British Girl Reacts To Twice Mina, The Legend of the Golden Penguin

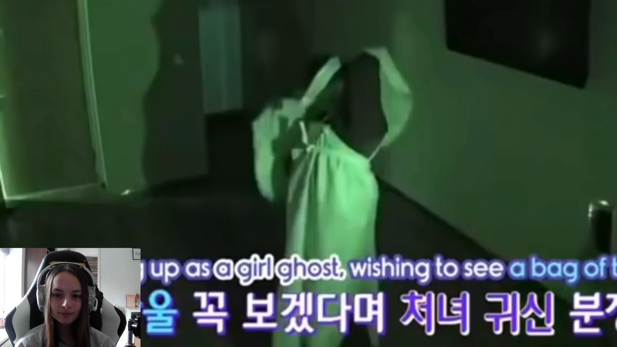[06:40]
Jonghyun? Is that you? Is that Jonghyun? I think that might be Jonghyun.